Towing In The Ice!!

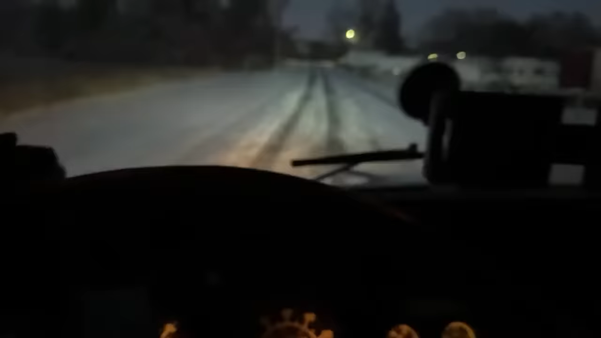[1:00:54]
All right, guys, we're going for a ride. You're Barry Hampson, my boy.
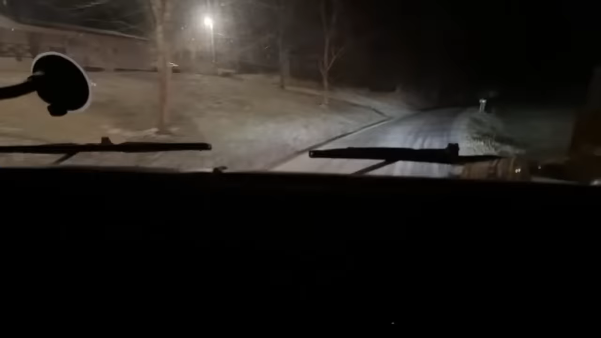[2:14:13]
tow truck. Just saw it. Says it's 17 degrees. What my watch says. So that means whatever liquid is turning to ice. Yeah.
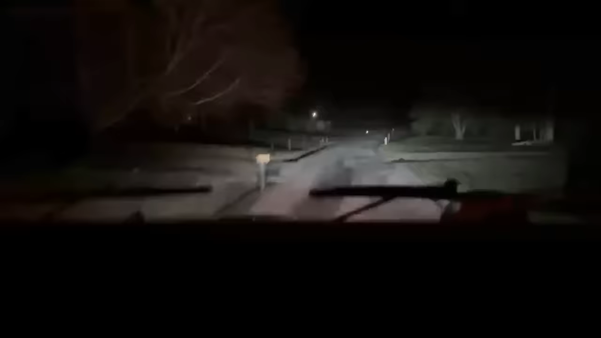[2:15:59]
Yeah, I think it's one of them like Mercedes style transits. We're in the woods, boys. Yeah. Ain't a whole lot of room for this big old truck. No. Stay the right. Right. Yeah. That's solid ice. Yeah, that's
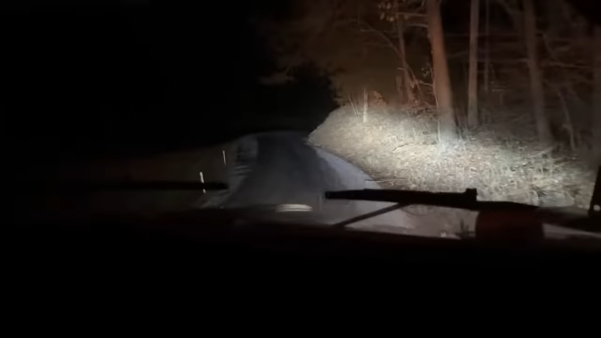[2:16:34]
solid ice. Hey. Solid sheet of ice. Hope it ain't up the mountain. It's right next to the lake. Is it? Yeah.
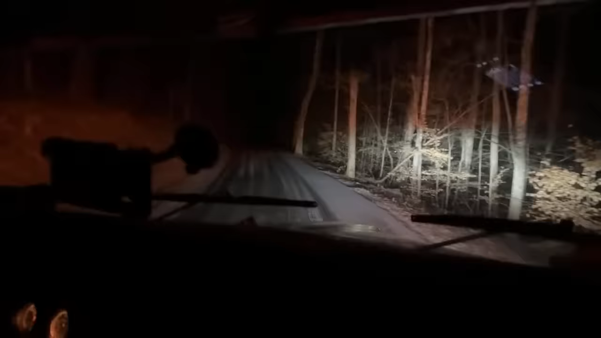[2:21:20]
$17.76 likes, that's a good number. Hey, look at this ice. Yeah, it's, they didn't get much snow, but it's definitely froze. Yeah, I hope we can get turned around up here too. So this address,
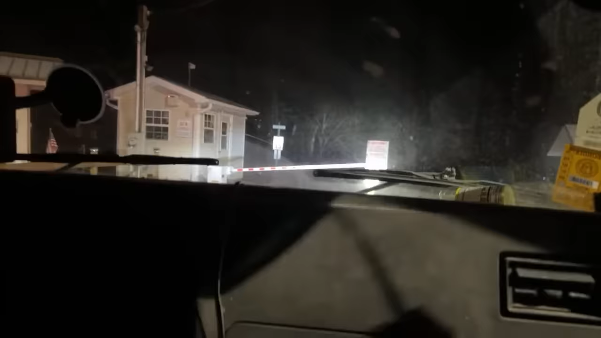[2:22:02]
fit through that? Yeah. I think. I'm going to look it out. Yeah. Because it says we take a left right here on Laurel Lake, and it's supposed to be literally right there. So this dude can't be far from right here. Let's go talk to the guard check.
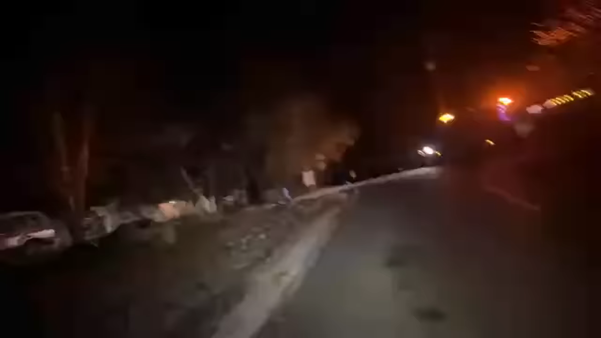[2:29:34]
That says 203. Said Redbud Lane. Redbud Lane is dry. Here, hold your phone for a second.